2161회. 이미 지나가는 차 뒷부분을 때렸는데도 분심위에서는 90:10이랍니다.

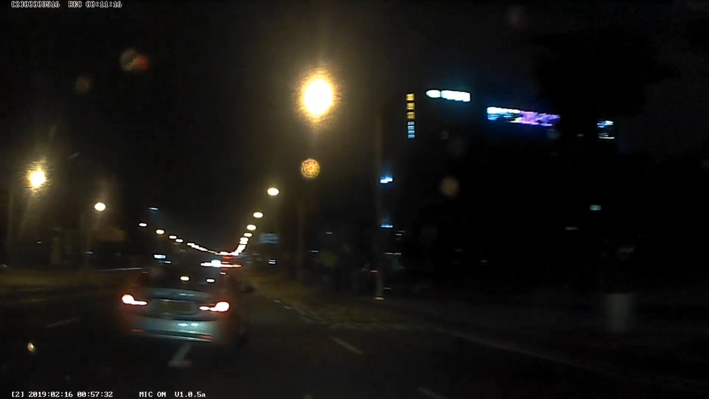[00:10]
블박차 정상적으로 직진을 하고 있습니다. 정상적으로 1, 2, 3차로를 직진하고 있는데요. 잘 가고 있는데...